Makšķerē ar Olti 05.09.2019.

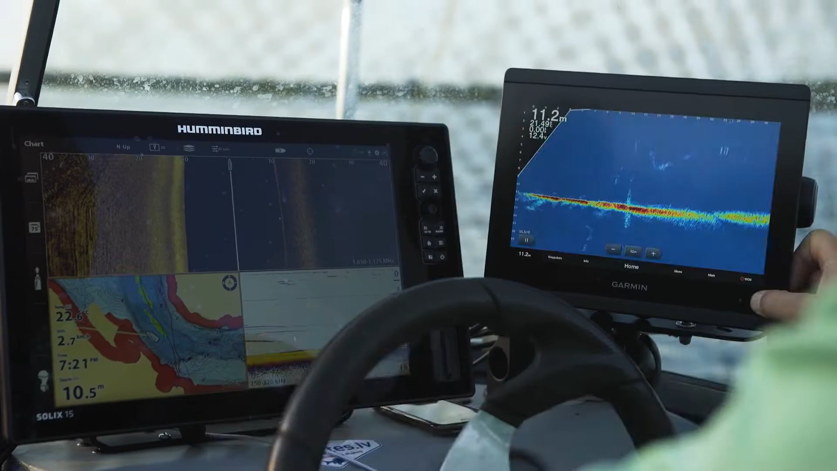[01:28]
Jā, un mēs mēģināsim parādīt, ko var izpildīt te panoptiks.
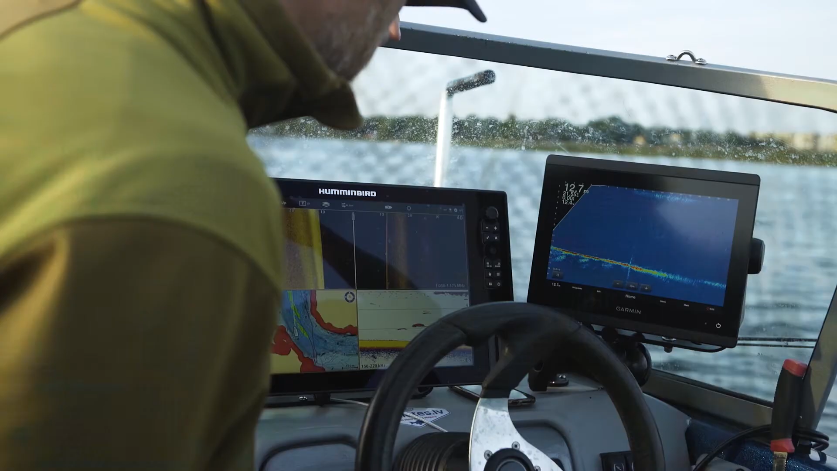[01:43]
Mēs šobrīd vienkārši braucam un skatāmies uz priekšu, vai nav kāda liela zivs. Nu. Tad tas grib teikt, ir breksis kaut kāds?
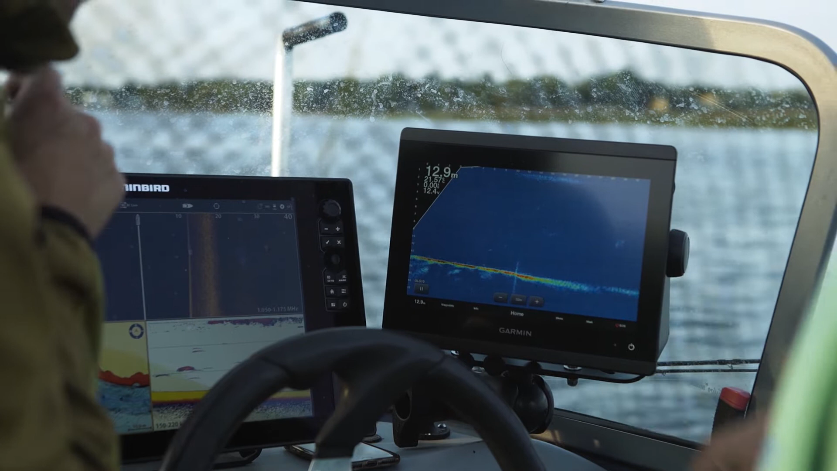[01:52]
On screen: depth 12.9 m
Nē. Tie ir bari. Tas ir bars. Tas ir arī bars. Nav nekas cits kā mērķis.
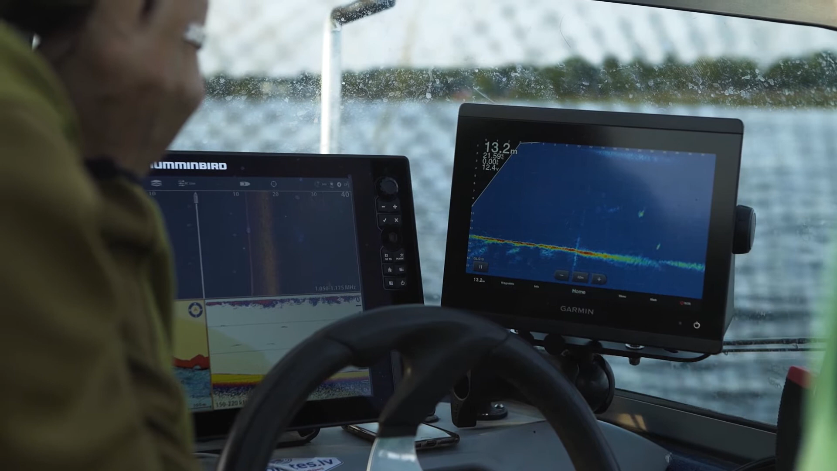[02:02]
On screen: depth 13.2 m
Jā. À, mēs jau pārējām uz kodētiem nosaukumiem. Jā, kodētiem nosaukumiem lieta mērķis.
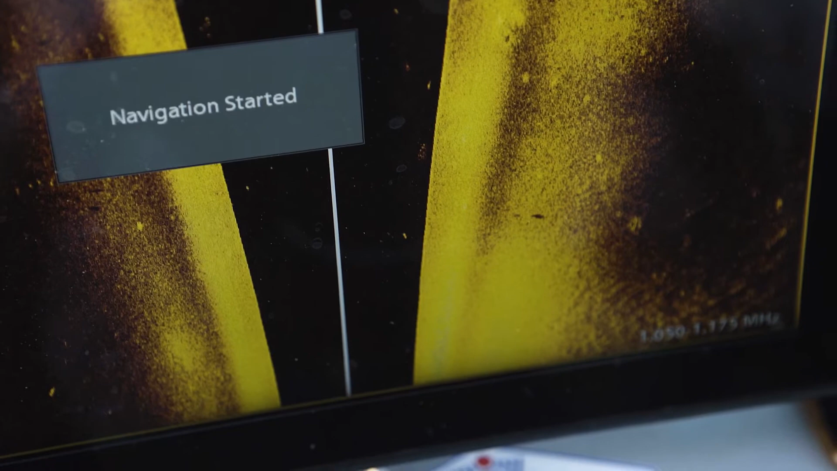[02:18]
Lai laiva mierīgi apstājās, jo panoptiks ir stacionārs rīks. Man ir jābūt puslīdz mierīgā virzienā staram, lai es varētu saprast, ko es tev stāstu un rādu.
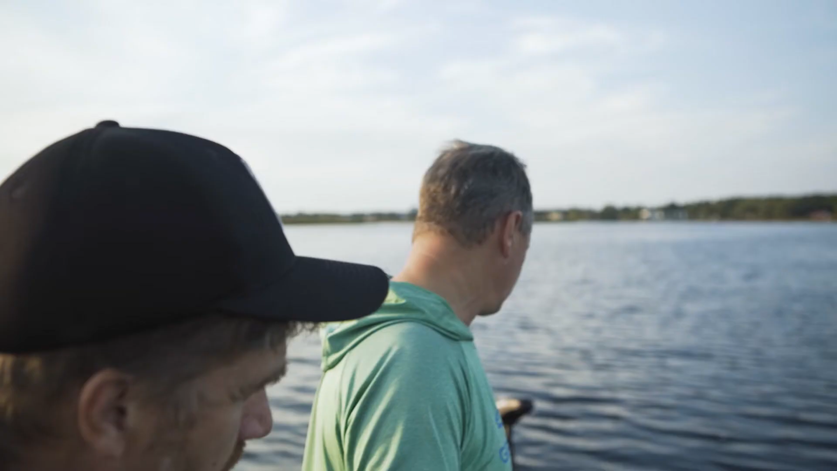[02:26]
Jā, tāpēc, ka tev jābūt norientēt.
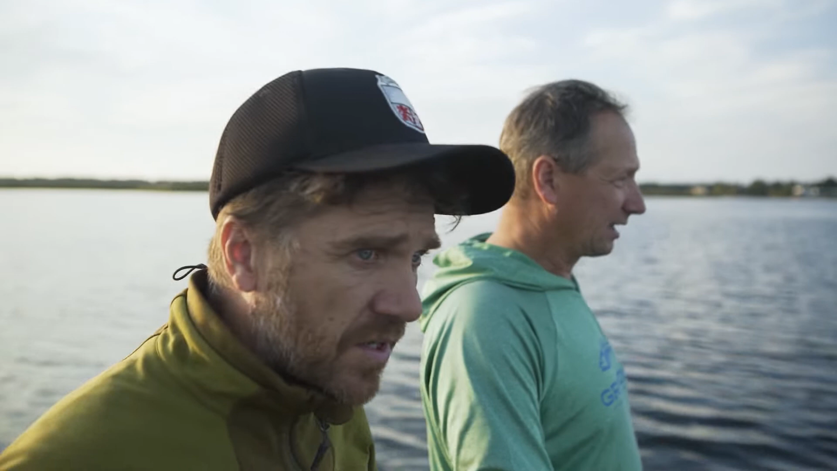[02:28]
Jā, tagad mēs esam nostājušies vienā vietā, kurā varbūt tās zīves ir, un tagad mēs skatāmies, kur viņas ir.
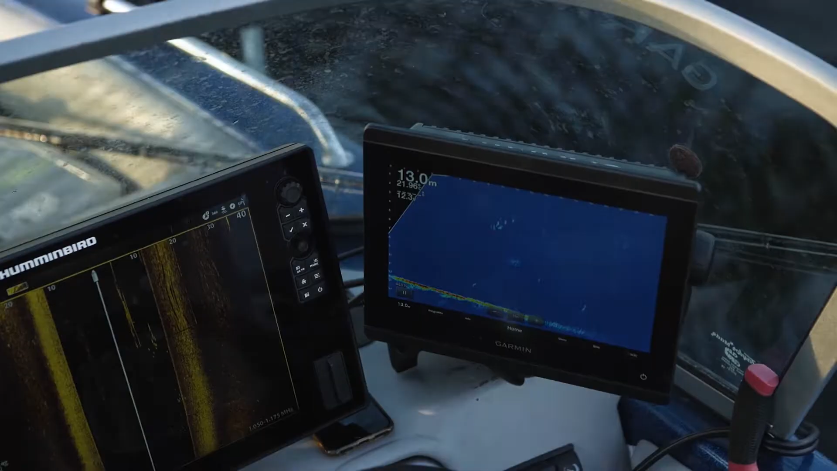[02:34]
Jā, redzi, Māri, šitas te ir mans mērķis, 24.11.
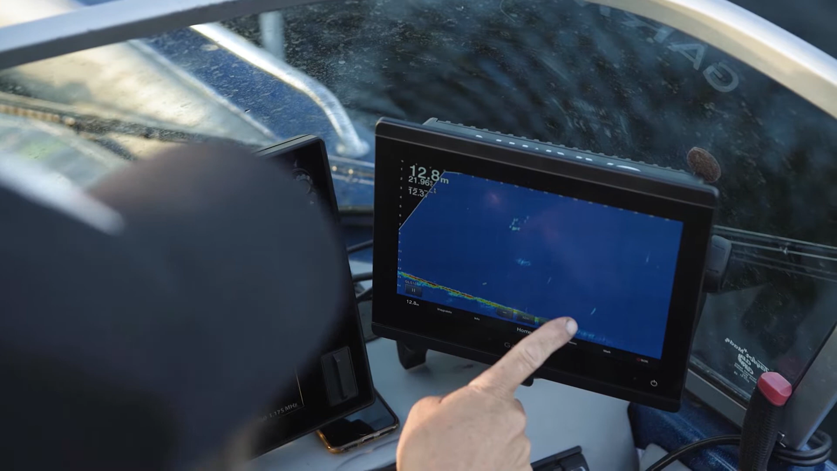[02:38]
Jā, redzu, šitais ir tavs mērķis. 24.11 ir mans mērķis, es viņu noskanēju.
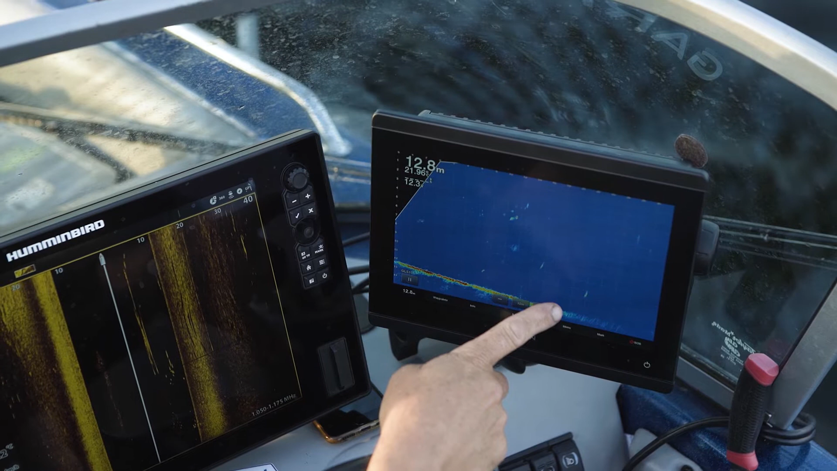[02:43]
Un es tūtās pamēģināšu panākt situāciju, ka viņš nāk līdz mani. Un... Redzi, pa 26 mēs gribam. Jā, redzu. Šobrīd mēs esam 8 metrus dziļi. Redzi? Jā, redzu. Mēs sasniedzam mūsu interesējošo dziļumu.
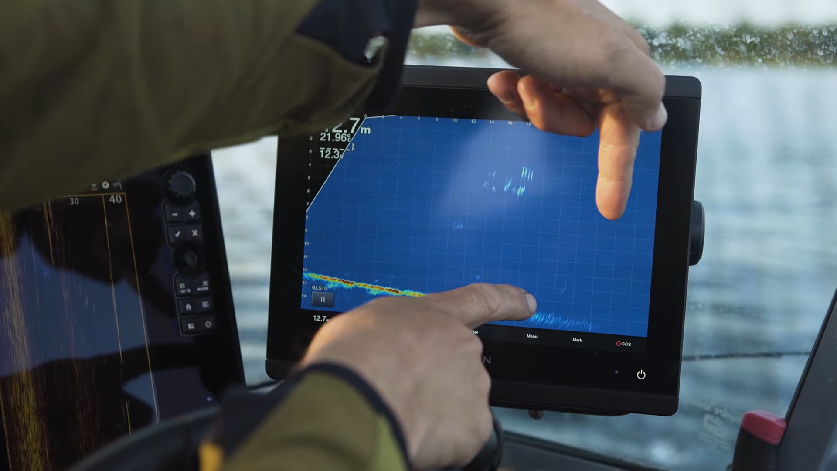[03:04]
Tagad mēs ejam kacināt čali. Es viņš čals jau pazuda. Laiva grozās, čals nenoziepējās. Es stāvu. Viņš nāca klāt tuvāk. Nā, čals noziepējās, kamēr mēs nogājām lejā. Ne, viņš reka, viņš turpatās viņš ir. Mums pusceļā ir vēl mērķi. Tas, ka čaļi noziepējās, tā ir normāla praksa. Mēs tagad redz uztinušies, esam uz 12, uz 22, 8. Mēs varam izdzināt mailes, jokus mīlot, redz? Hau, bars. Opā, pazūdam, kuš. Bišķīt padzinājām viņus, ja? Nav nemaz tik bailīgas. Nu, un tagad reku mums ir nākamais mērķis.
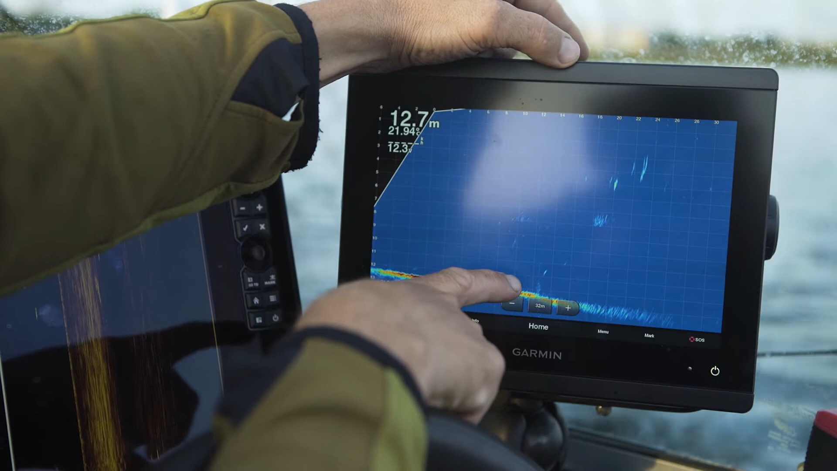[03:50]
On screen: depth 12.7 m
Tas nav tik liels un smuks kā tas, uz ko mēs gājām, bet aiziesim uz šito. Kāpēc mulds baigi ērtais, redz? Jā, es redzu. Saka lejā. Ejam parunāties ar šo, kas te stāv. Es tā kā Mario jau ir kompjūtera spēlē. Nu jā, nu tāda ir šie kārta. Jo viņš nāk virsū? Nē, viņš nenāk virsū. Es viņam eju virsū, bet viņš bēg no manis. Redz, es esmu viņam blakām tagad. Hops. Jā, es redzu. Nu, parunājamies. O, skaties, redzi, nāk līdzi. Viņš jā. Pēta mani, redzi? Jā, redzi, ka viņš nāk. Viņš nāk man līdzi, redzi? Jā. Panāca un nomierinājās. Reku, augstāk ir vēl viens pacients.
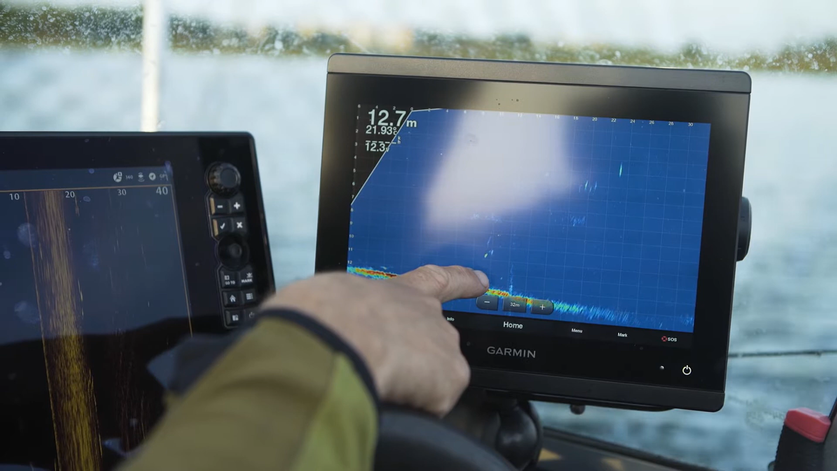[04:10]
On screen: depth 12.7 m
Papā, čau. Hello. Nobeigla, kāpēc tu bēdzi no manis? Es tev varu uzbrukt. Redzi? Atkal. Kā mēs ar viņu sarunājamies. Aizbēga.
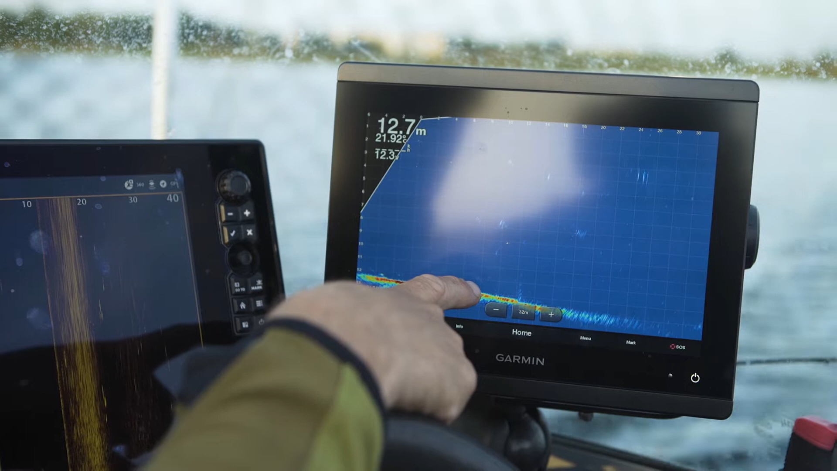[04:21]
On screen: depth 12.7 m
Jā. Tava viss... māksla ar šo iekārtu sākās, kā pareizi pasniegt mānekli tam, lai viņu paņem. Pameklēsim kādu lielāku, lielie, citreiz ilgnāk līdzi.